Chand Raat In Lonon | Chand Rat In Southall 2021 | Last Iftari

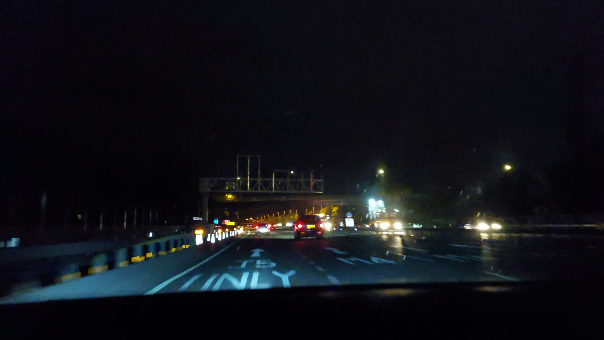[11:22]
We are going back to home. All these yellow lines, they are working on the road at night time. So there we go. They're working. These signs as well, like they're working, so these roads are closed. You can't go over there.
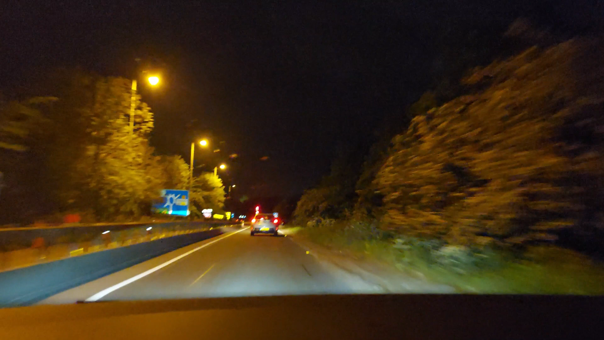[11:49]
What behind the tree, sure? Firework, okay.